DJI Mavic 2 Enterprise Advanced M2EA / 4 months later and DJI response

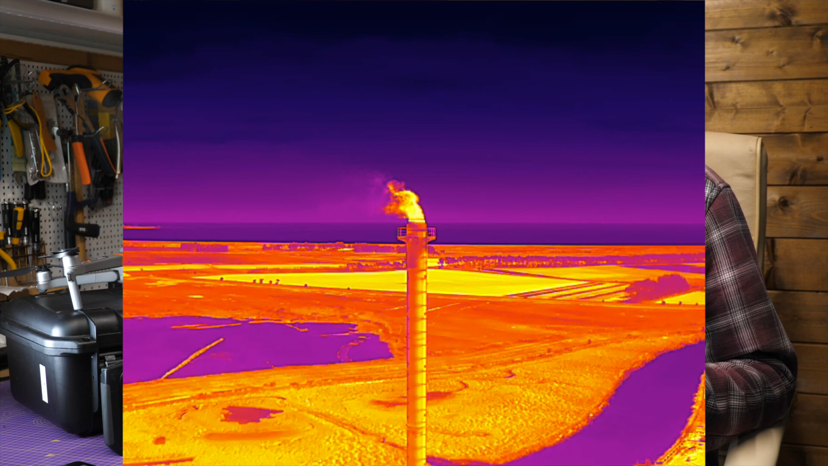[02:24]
The IR radiometric camera is fantastic for the money and I've used it on more jobs than I'd expected. The majority of comments I got on how great this is came from people who bought it for security and some search and rescue and I totally get that.
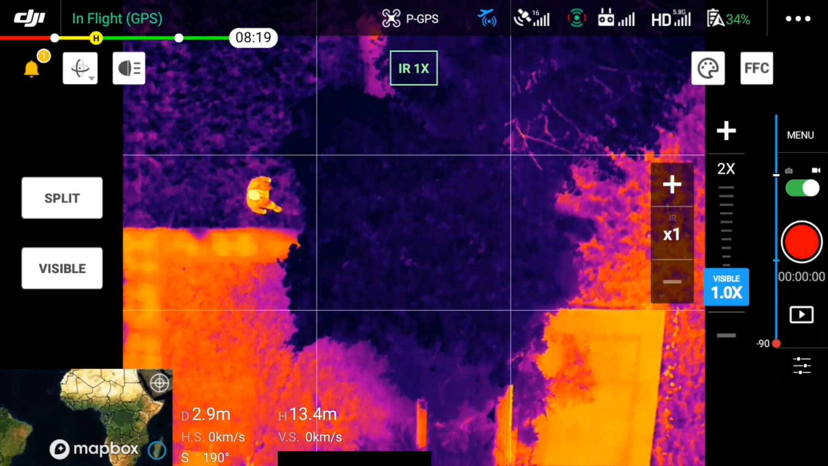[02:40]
The IR and the visible views on the smart controller on here are stunning and being able to see them side-by-side and zoom in makes it perfect for that sort of operation.
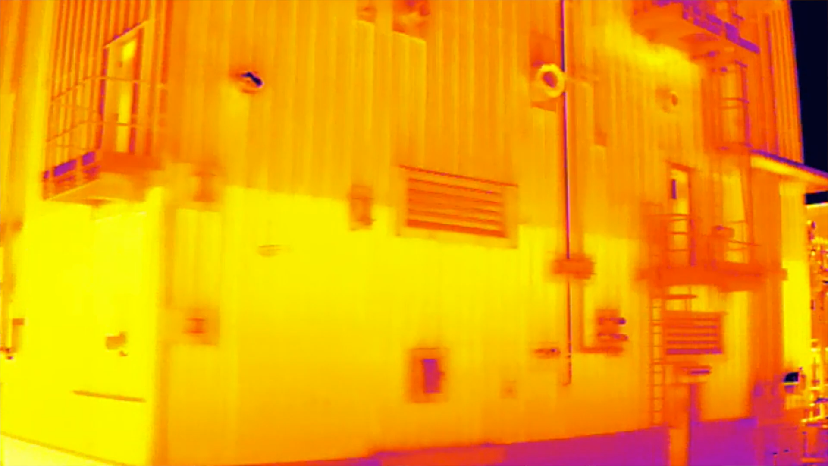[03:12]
They're looking over my shoulder or on a separate monitor and
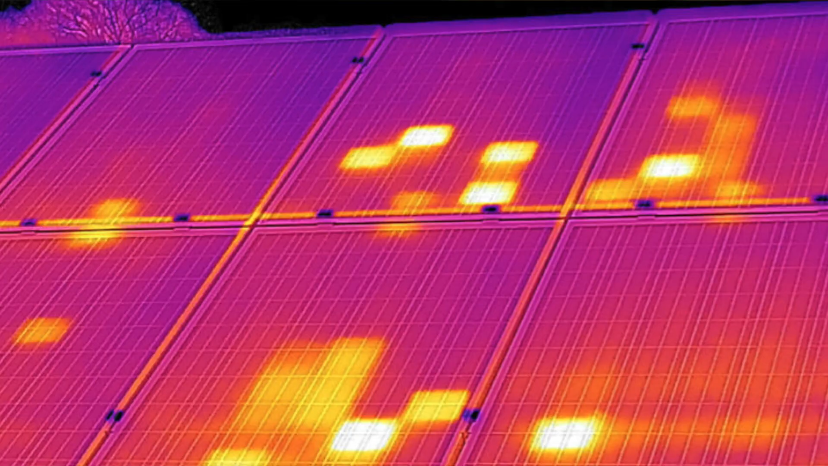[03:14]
they quickly drill into problem areas on solar panels or they're measuring temperatures at the top of tall chimneys.
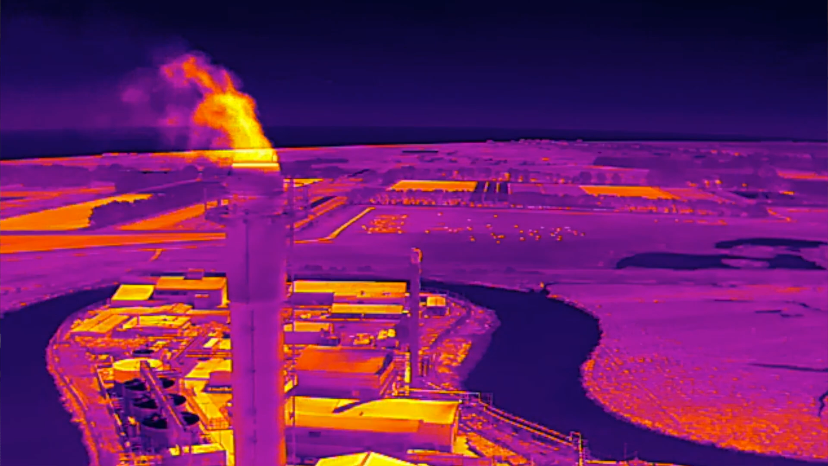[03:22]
I'm mostly using the screen capture or the video screen recording on here which is really easy to do.